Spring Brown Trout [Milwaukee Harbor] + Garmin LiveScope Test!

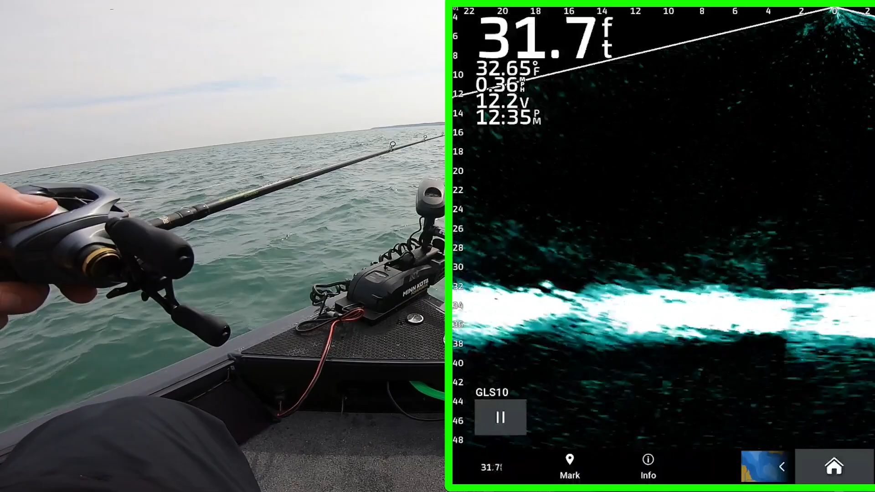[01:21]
On screen: depth 31.7 ft, water 32.65°F
Let it hit the bottom, reel it up about a foot or two. Then wait for a fish to come take a look at it. Here's a fish, start reeling up slow. Let it follow, let it chase. Come on, bite it. Nope, didn't bite it. Send it back down. Reel it up off the bottom. See if anything follows. We got one following. Reel it faster, faster, faster, faster. Faster, stop, stop, stop.
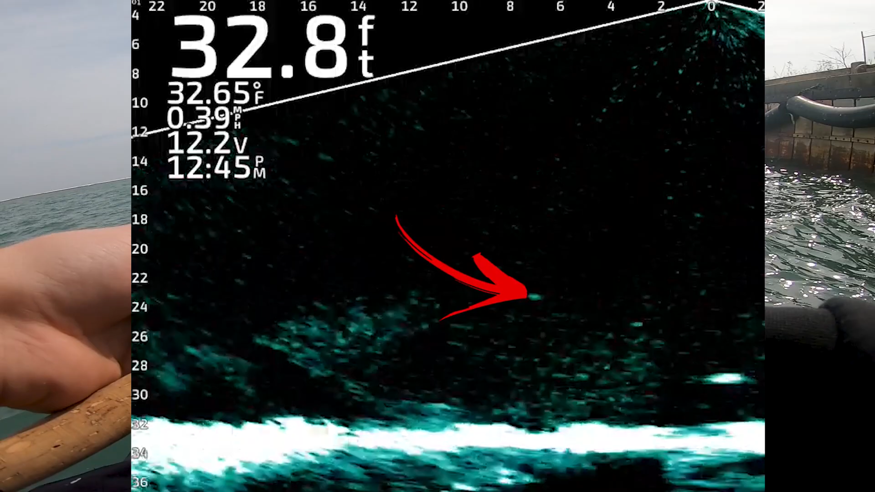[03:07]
On screen: depth 32.8 ft, water 32.65°F, speed 0.39 mph
Nothing's chasing. Oh, something's kind of interested. See him?
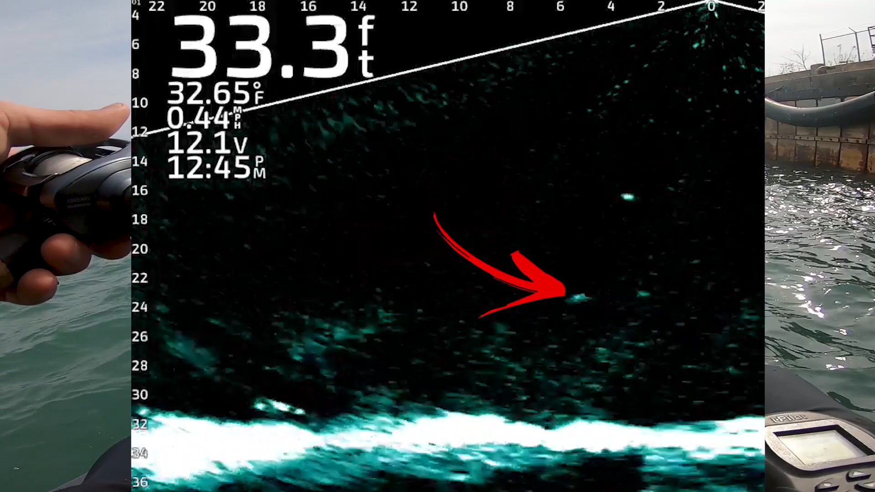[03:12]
On screen: depth 33.3 ft, water 32.65°F, speed 0.44 mph
Way behind it, way behind it. Here he comes, here he comes. There he is, got him, got him.
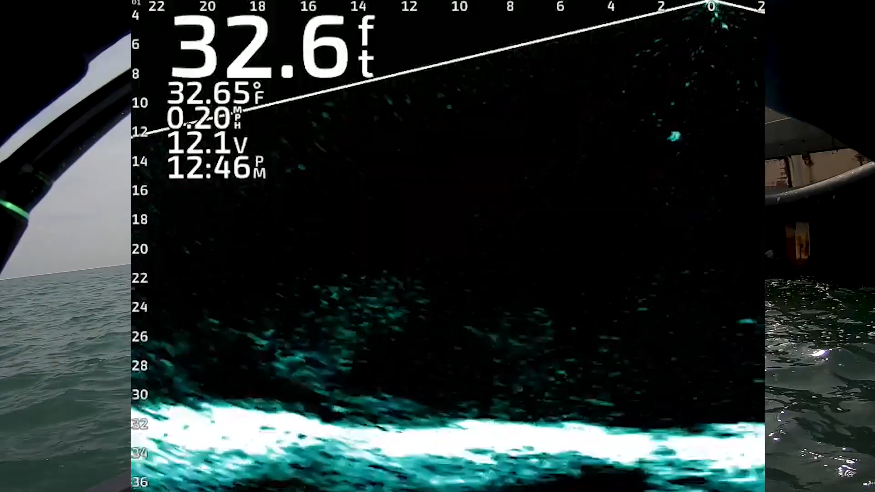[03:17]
On screen: depth 32.6 ft, water 32.65°F, speed 0.20 mph
Oh my God, guys. These are just little brownies playing with me now.
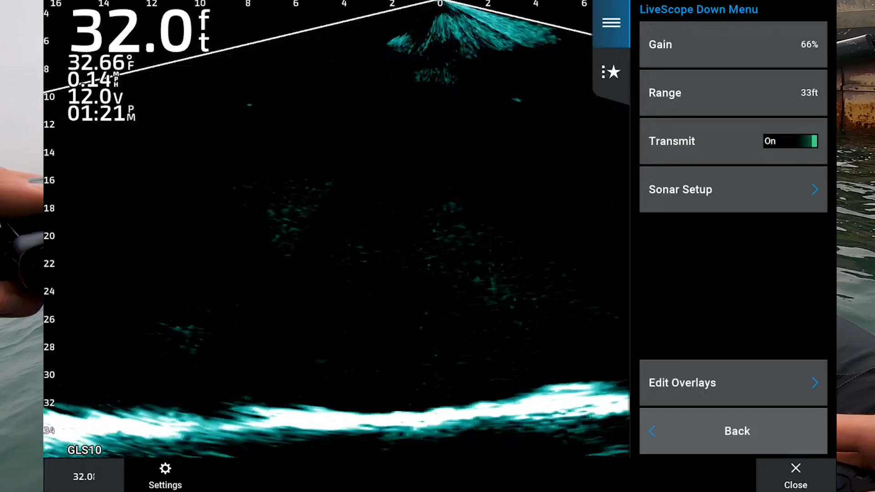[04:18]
On screen: depth 32.0 ft, water 32.66°F, speed 0.14 mph
Okay, so you can't see it all that well.
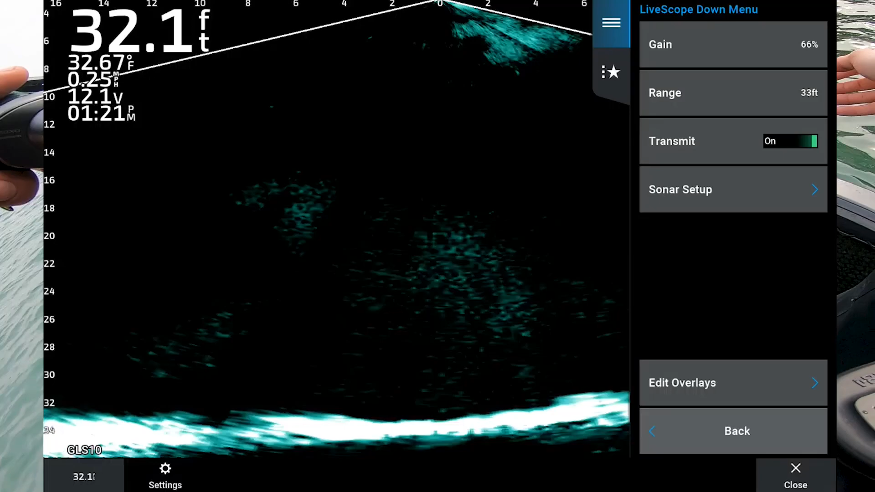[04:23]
On screen: depth 32.1 ft, water 32.67°F
So let's take the noise, whatever that was called, something, no. Let's do noise reject medium.
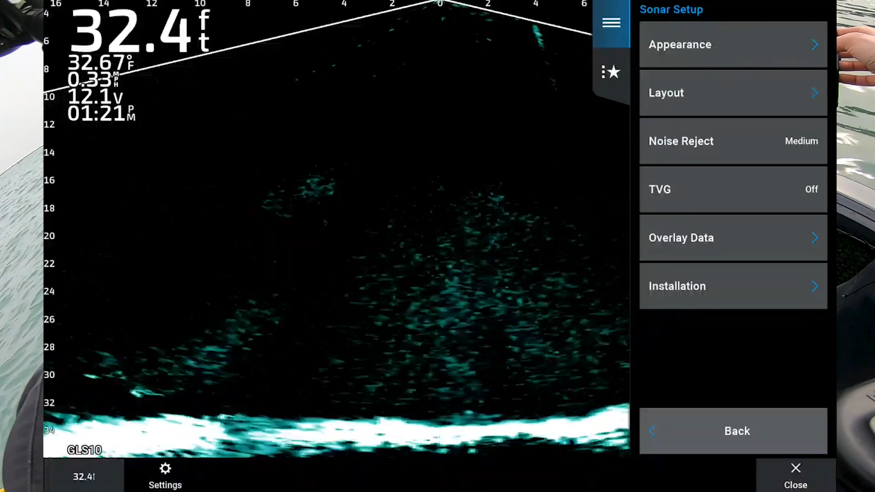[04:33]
On screen: depth 32.4 ft, water 32.67°F
Let's do
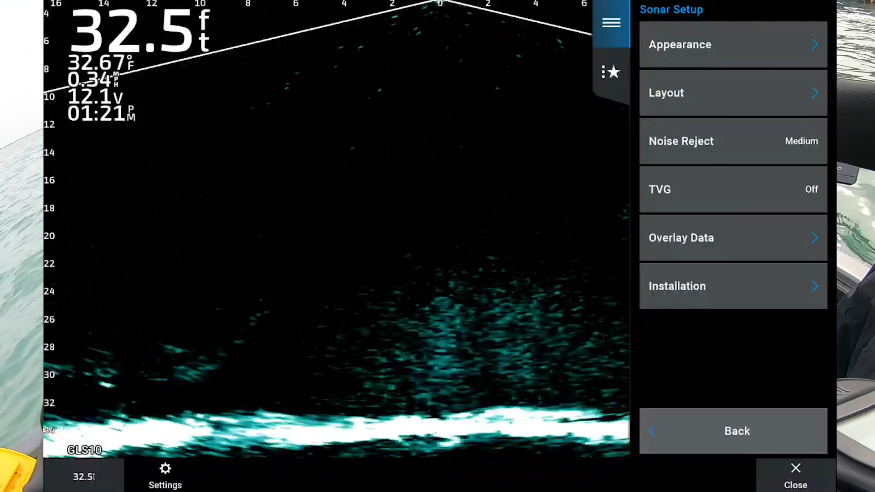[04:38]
On screen: depth 32.5 ft, water 32.67°F, speed 0.34 mph
layout, no.
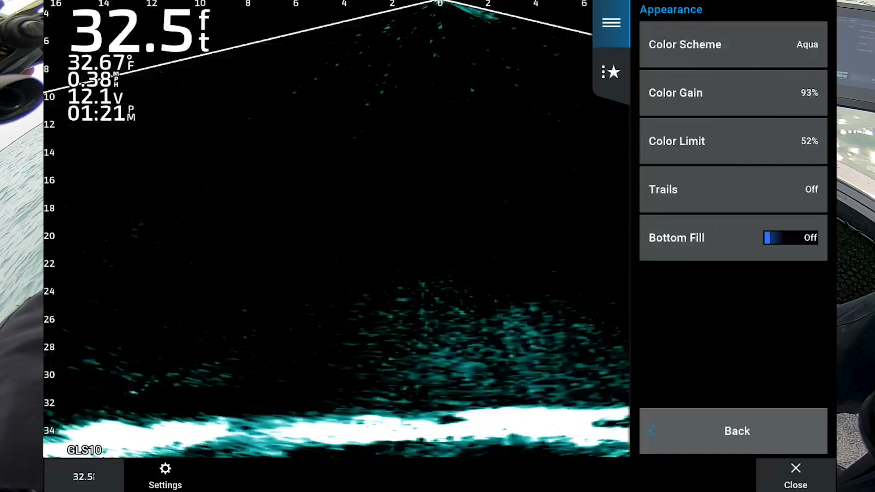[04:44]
On screen: depth 32.5 ft, water 32.67°F
Appearance, color limit, we wanna bring that down. So we're filtering a lot out right now, 25.
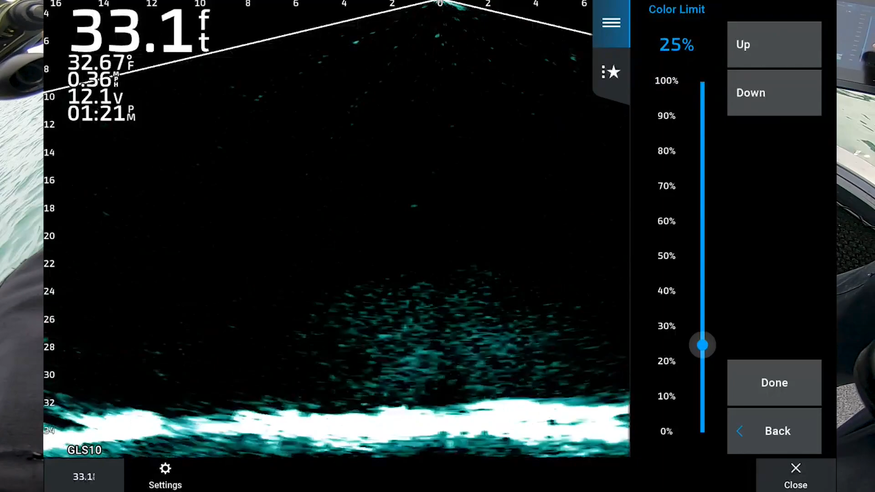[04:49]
On screen: depth 33.1 ft, water 32.67°F, speed 0.36 mph
Oh, hooked, ooh, this is a better one, guys. Unless we snagged it, this one's better.
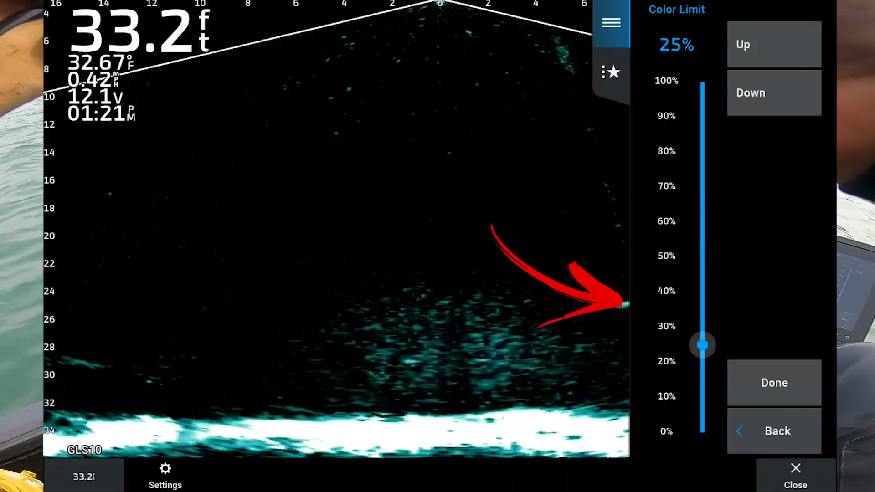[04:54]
On screen: depth 33.2 ft, water 32.67°F
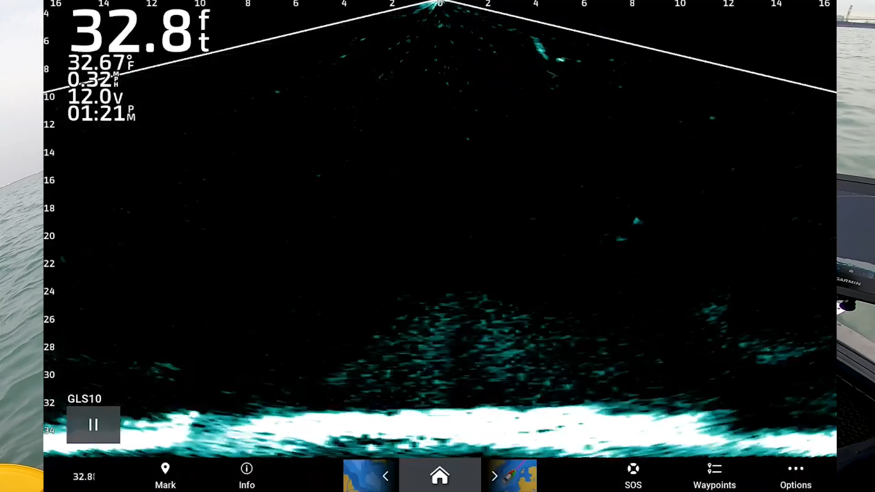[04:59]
On screen: depth 32.8 ft, water 32.67°F, speed 0.32 mph
Can see it right below the boat. We're fighting him. Where is he? There he is.
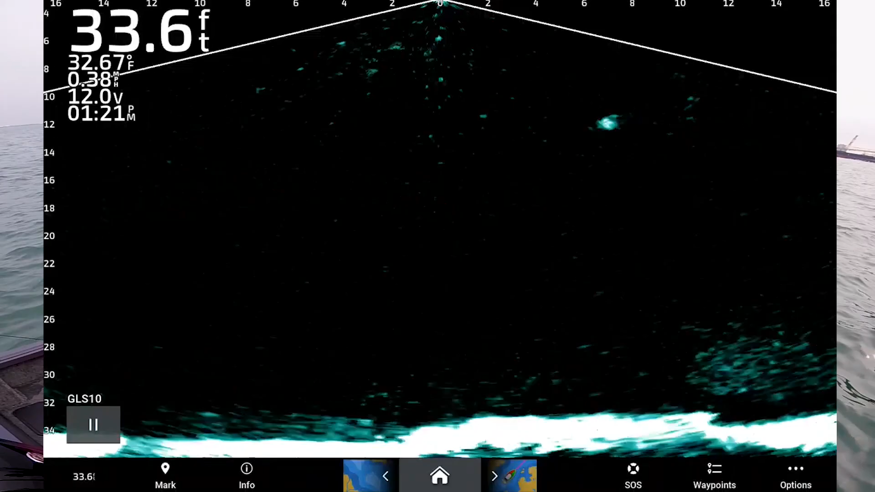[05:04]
On screen: depth 33.6 ft, water 32.67°F, speed 0.38 mph
Oh yeah, it's a bigger one. That is a bigger one. Where'd he go?